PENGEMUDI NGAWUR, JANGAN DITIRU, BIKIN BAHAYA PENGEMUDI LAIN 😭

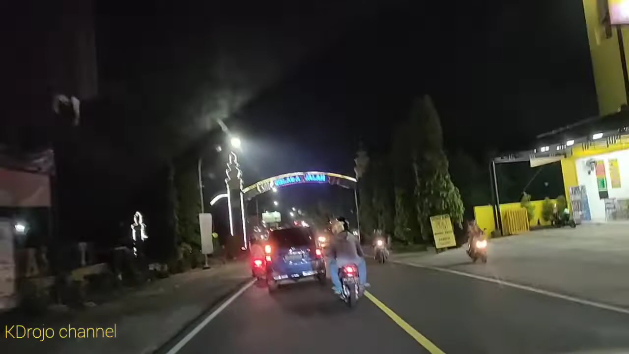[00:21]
Dari pantai apa mas, dari Mas Ngambur. Pantai Ngambur. Wah, rame.
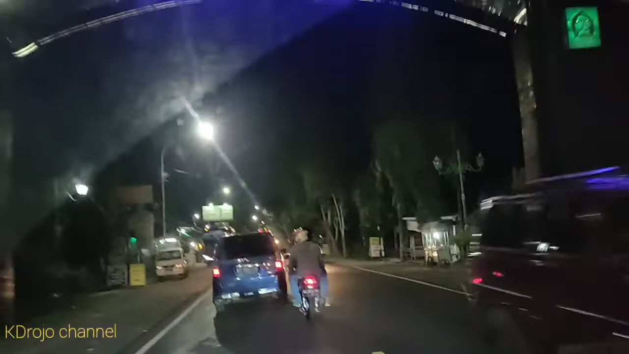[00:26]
Ini bertepatan malam Natal. Rame jalan, awas.
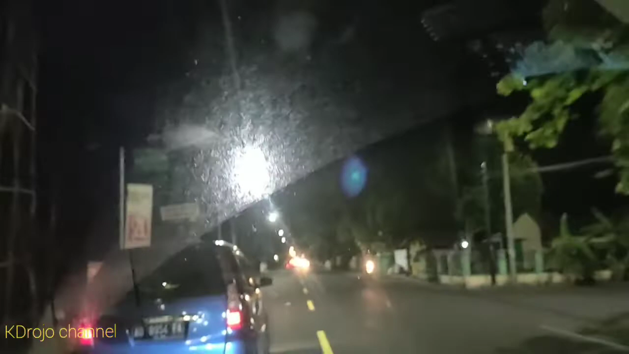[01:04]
Ini mobil depan ini bikin bingung.
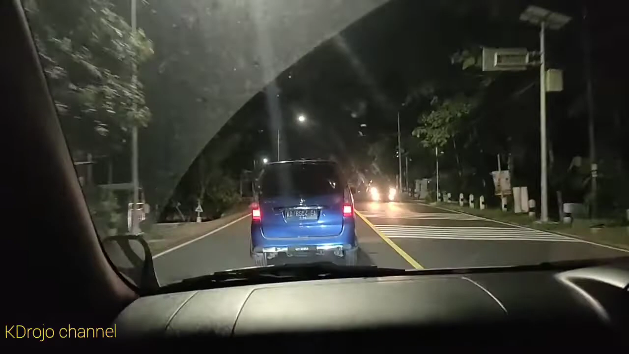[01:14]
Mau berhenti enggak jadi, disalip sulit. Jalannya rame. Tuh lihat aksinya. Mobil depan ini plat AD. AD Solo. Nah, kan mau belok lagi nih. Nanti enggak jadi lagi nanti.
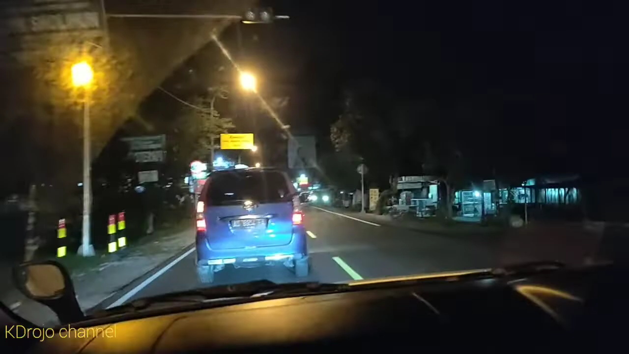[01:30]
Mau disalip enggak bisa. Enggak mau. Enggak tahu. Nah, kan enggak jadi belok kan. Ini mobil aneh ini.
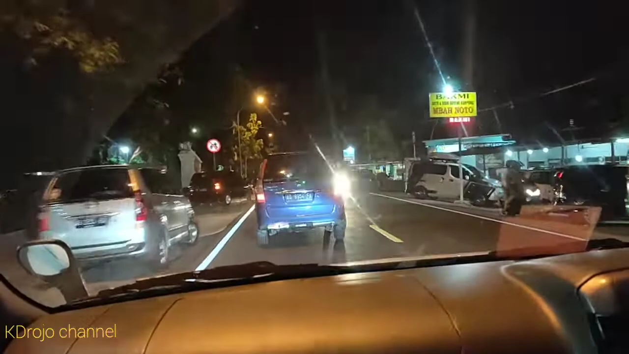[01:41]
Membingungkan yang belakangnya ini. Jalan rame dia kasih sen ke kiri, mau berhenti ternyata enggak jadi. Mau disalip enggak bisa, jalannya rame. Bisa sekarang, kita salib. Bye-bye. Akhirnya kita salib juga. Berhasil kita nyalip.
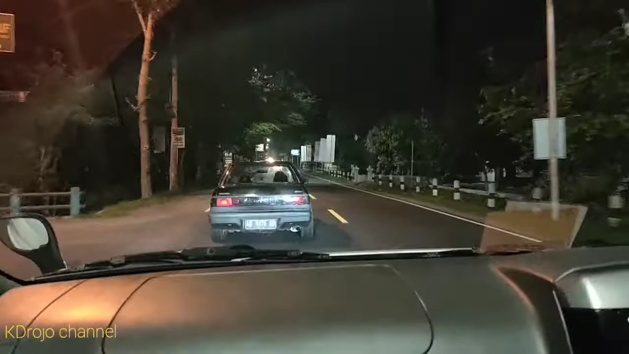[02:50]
Nah, ini ada mobil plat AB juga ini.
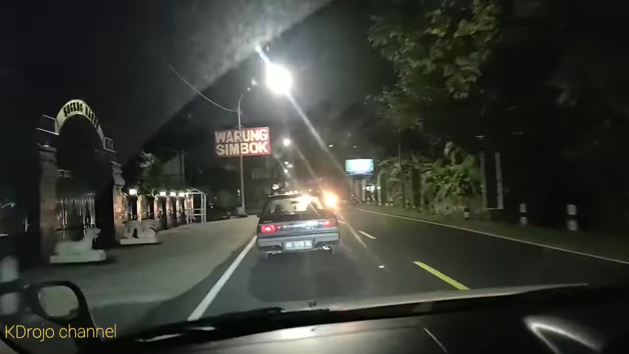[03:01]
ABB berarti ini Bantul. Nah, ini depan kita ini. Ini mau kita salip juga agak nanggung. Nah, kita salip. Bye bye.
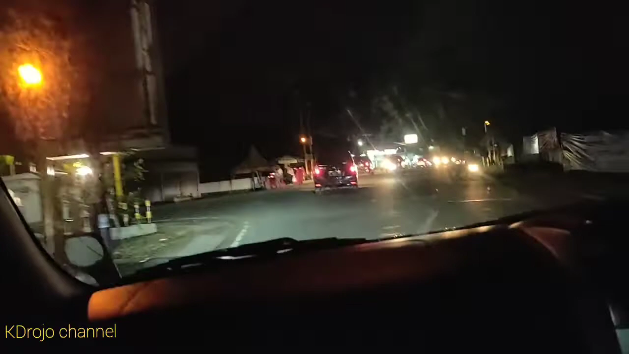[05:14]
Ramai sekali, bagus sekali. Tapi ini baru nyampe Playen, masih lumayan agak jauh.